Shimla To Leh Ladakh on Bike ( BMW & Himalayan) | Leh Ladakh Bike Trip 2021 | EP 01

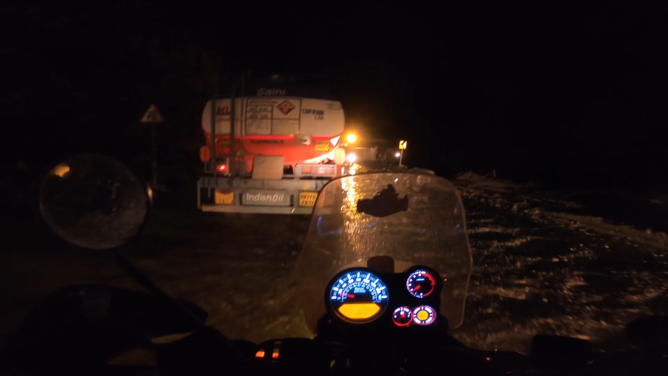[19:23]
हमें कुछ ज्यादा ही एडवेंचर करना था ना रात को, तो ये लो हद से ज्यादा स्लैशी स्लैश बॉस।
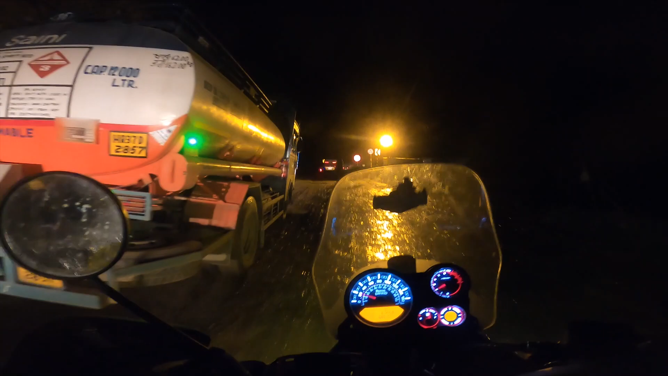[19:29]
अरे रे रे रे
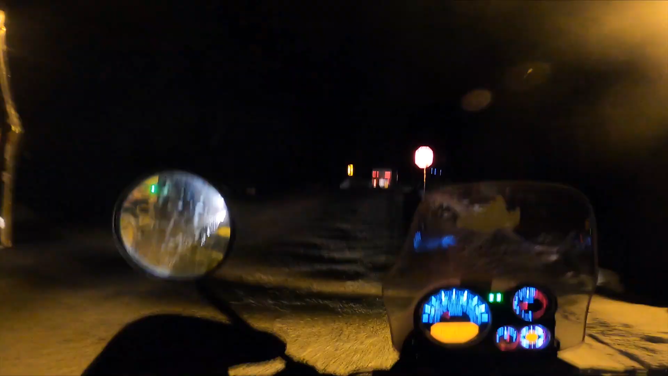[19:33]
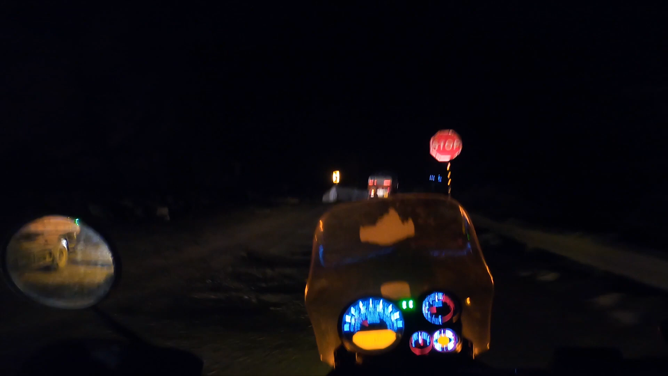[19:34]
आया, ओ मागो टूरू एडवेंचर, ज्यादा ही एडवेंचर हो रहा है कुछ रात को।
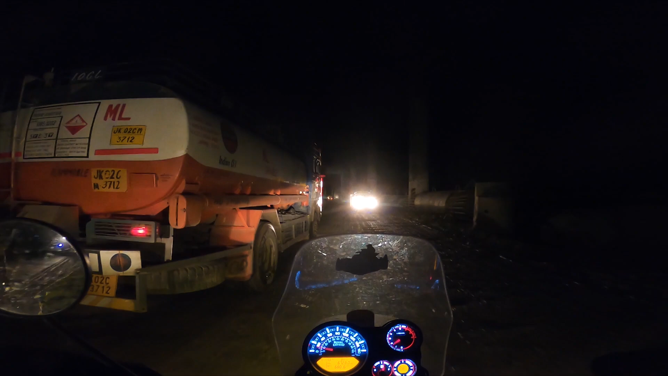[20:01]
ये किस चीज का ऑफिस बन गया इस खंडर में, यहाँ पे फ्लाईओवर बन रहा है।
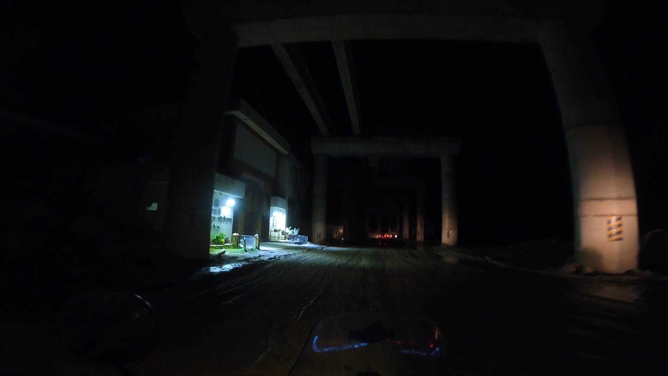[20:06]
ओ रुक रुक रुक रुक, अबे रुक रुक रुक, बहुत भैया ब्रेक मत दबाना।
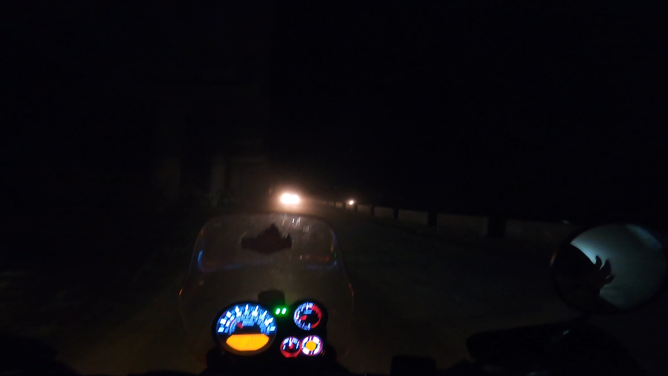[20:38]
धूल स्लैश मुंह में धूल, लाइट कमजोर और इतना ज्यादा ही एडवेंचर हो गया।